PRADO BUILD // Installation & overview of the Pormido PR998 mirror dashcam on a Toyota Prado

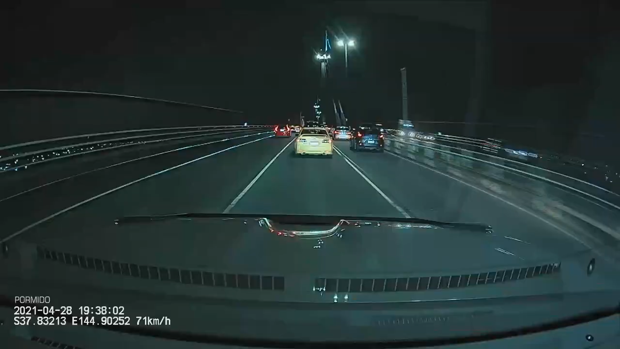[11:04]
here's some footage footage captured at night with the GPS unit plugged in you can clearly see the GPS coordinates and speed